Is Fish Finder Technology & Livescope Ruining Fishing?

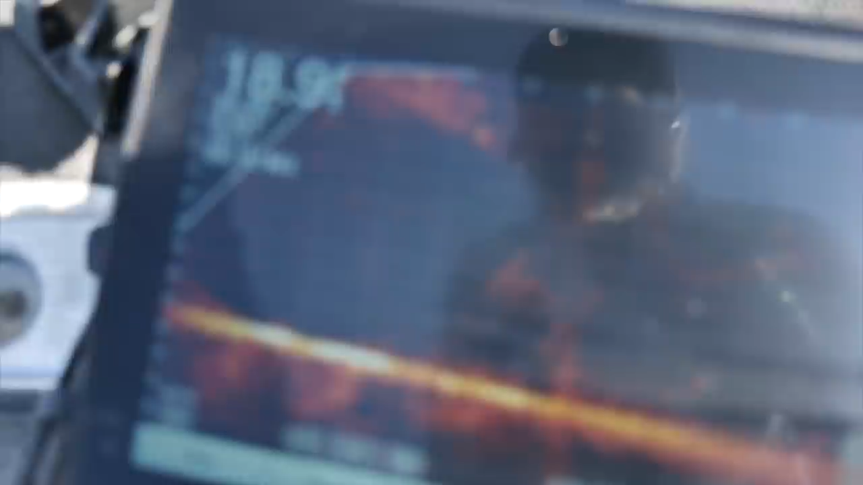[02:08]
has never been done before at least in freshwater
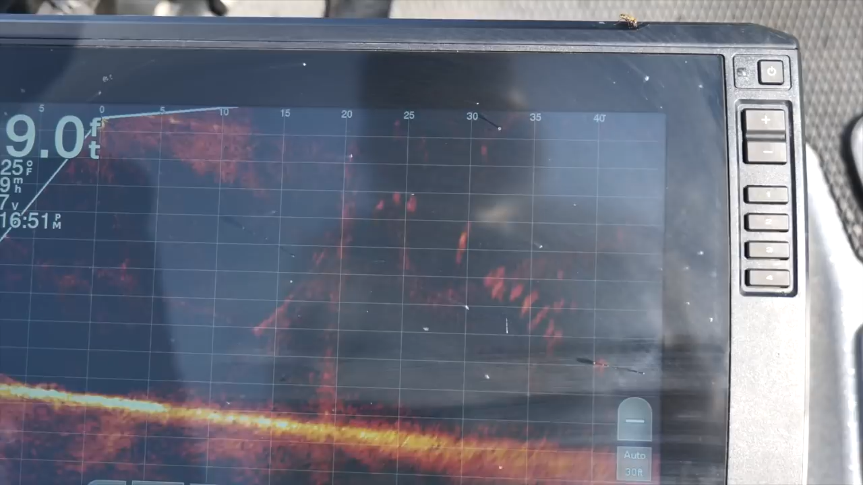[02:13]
fishing it is expensive it's expensive for the units and the transducers
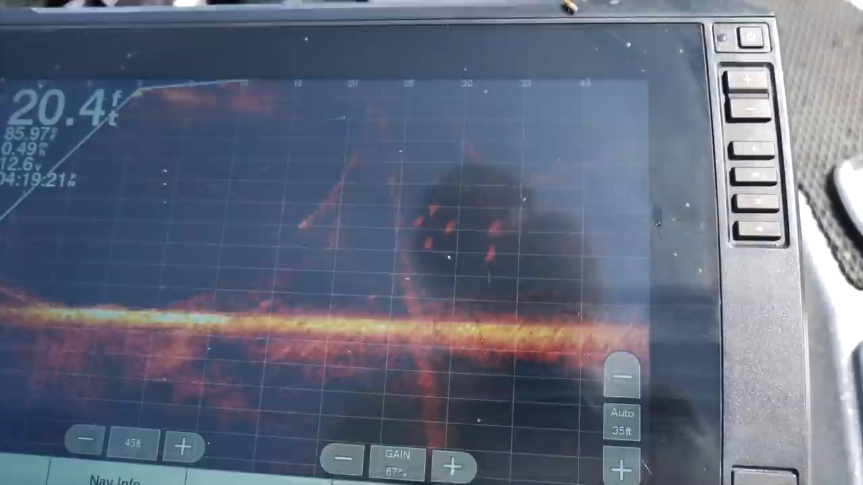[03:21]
On screen: depth 20.4 ft
me it and i was like looking at fish uh but we weren't catching like visually
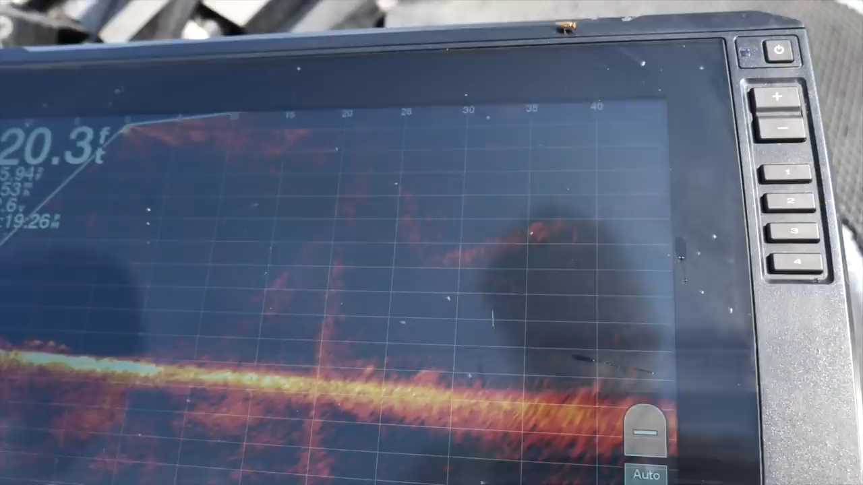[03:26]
seeing the fish come up to the bait or anything we're just kind of looking at fish he's like here's one over here don't let me paint over here and here's one over
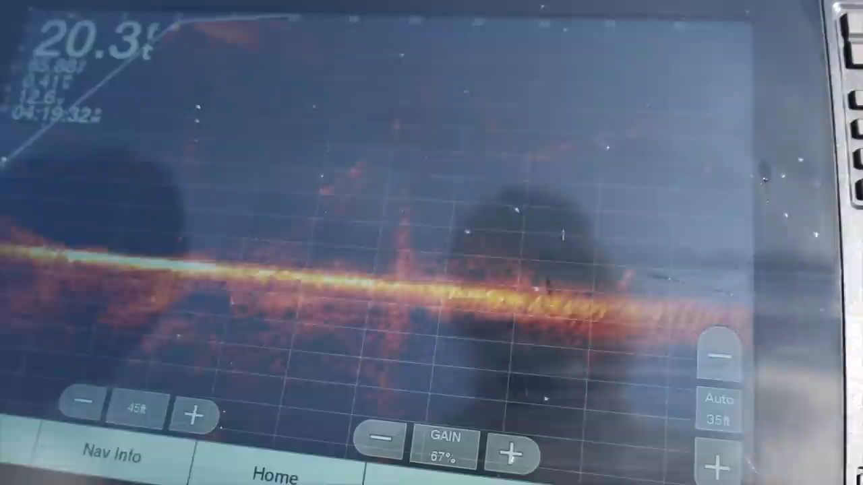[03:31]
here you can see this and i it was different but i was like yeah you know i'm a 2d or whatever i can i can get a buy just fine side
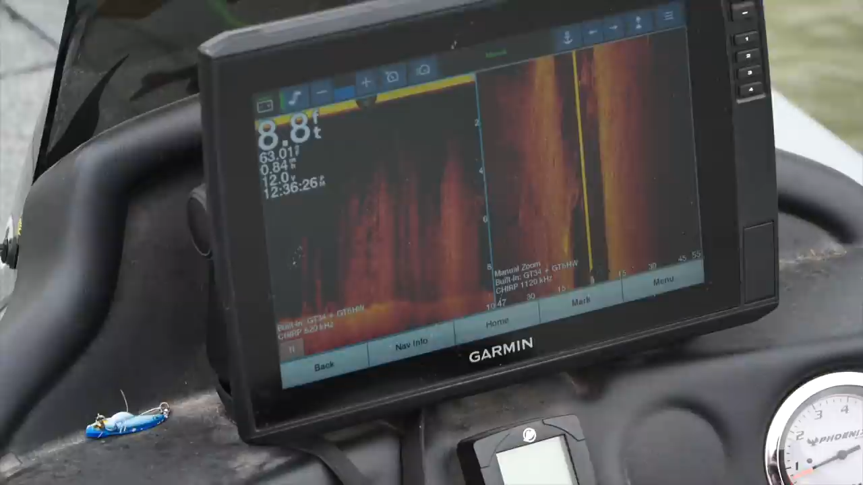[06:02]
to learn it and it was a huge advantage because then you could look at your 2d and compare it with the the real looking imaging of this of the
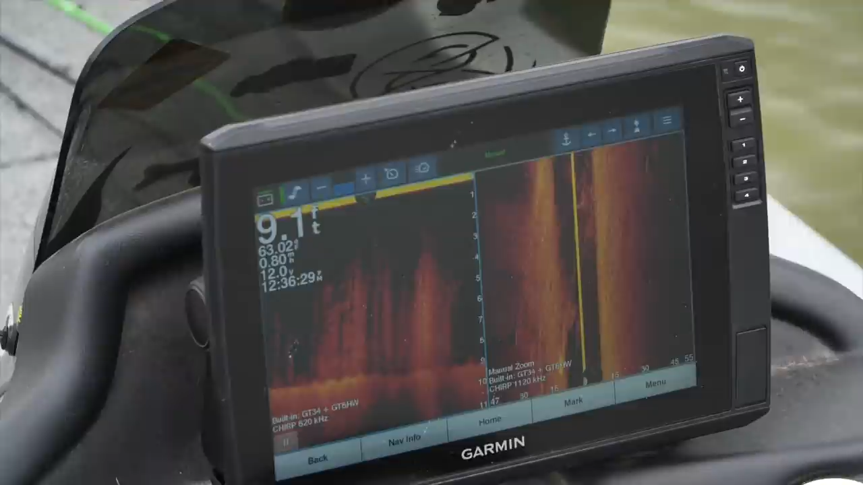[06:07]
On screen: depth 9.1 ft
side what's going on oh i can see a that is a tree oh that is a group of rocks right there that's a
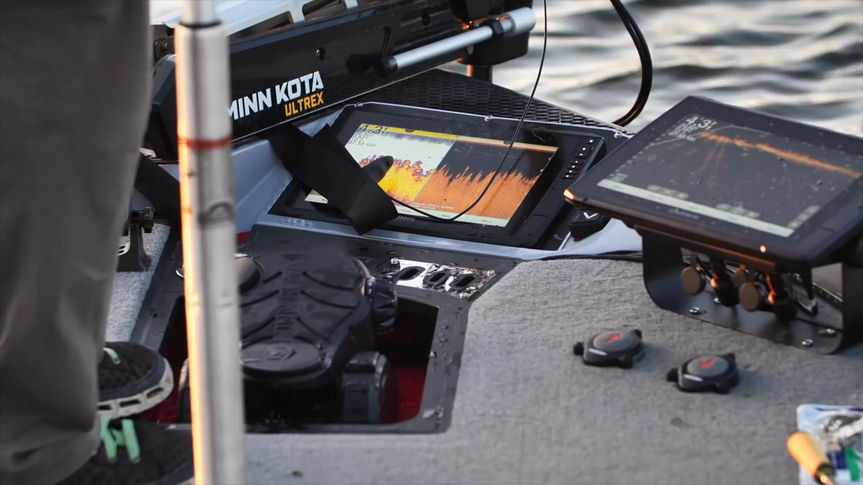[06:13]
sunken boat i didn't know that thing was there or a weed bed there's a weed bed out here that's that's what we're catching these fish in little things that you you just don't really notice uh if you're just 2d and cast it out there and then down imaging came along and then you could really compare what's under the boat real time that's one of the biggest biggest learning factors i
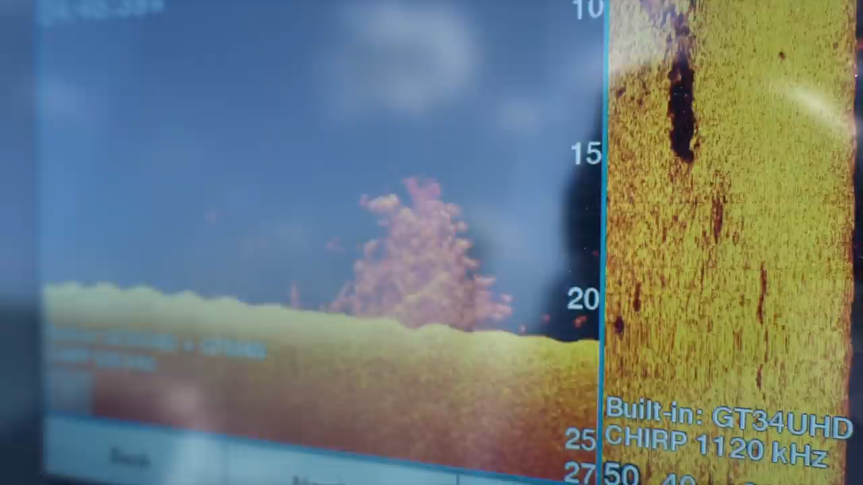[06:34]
i've had in bass fishing is using that split screen of 2d and down imaging
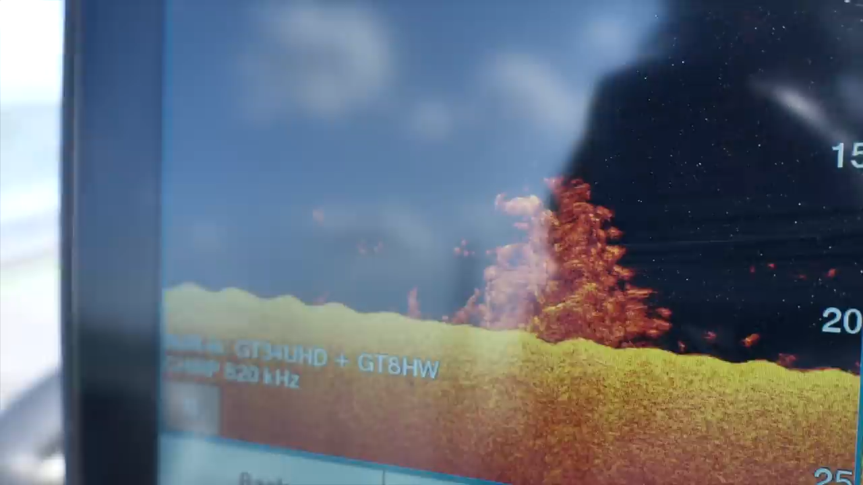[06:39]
and comparing those two and then really learning uh okay that is what
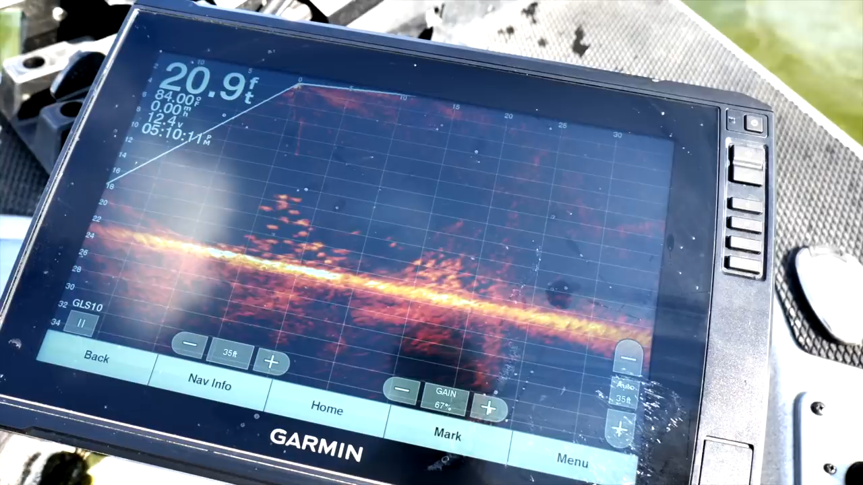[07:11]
On screen: depth 20.9 ft
that is definitely a bass and that bass is sitting on the left downward side of that rock right there and he's chasing a bluegill around that i'm just gonna
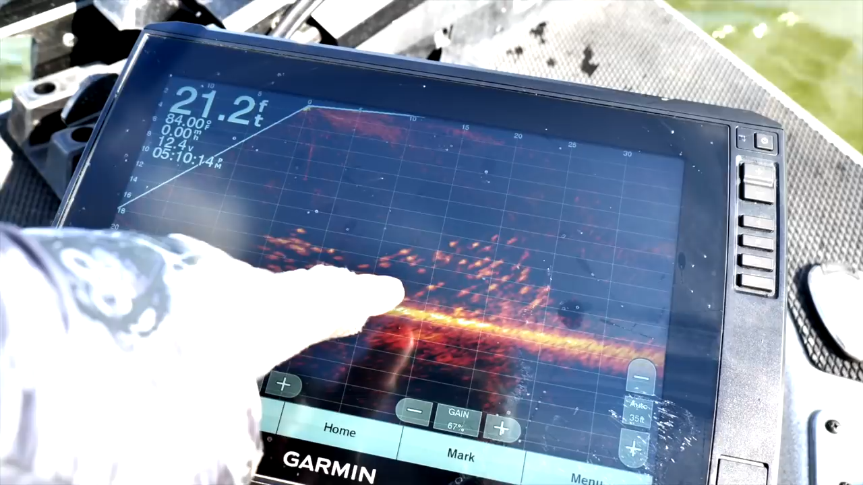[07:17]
On screen: depth 21.2 ft
put the scope on and i'm gonna throw my jig past that rock oh it looks like i need to readjust my
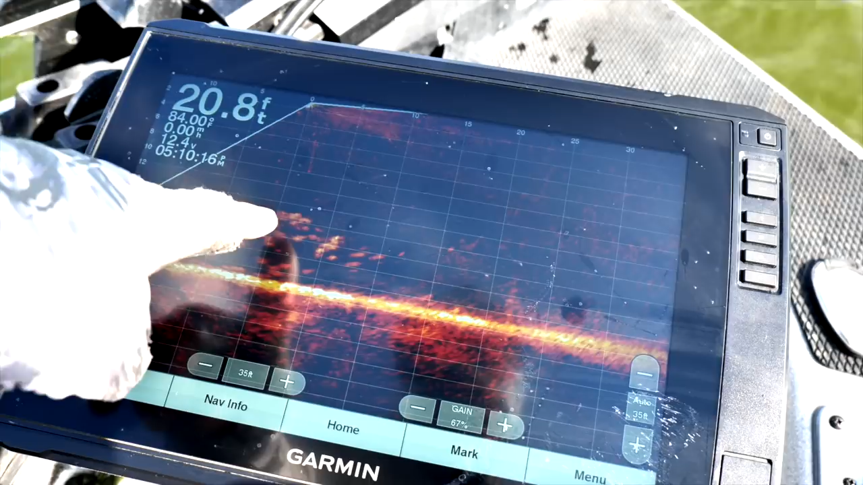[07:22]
On screen: depth 20.8 ft
cast throw back at i mean you can get get them on the nose and i've done it with crappie a bunch uh it's a great example i've done it with bass too but my crappie fish a lot now i love doing it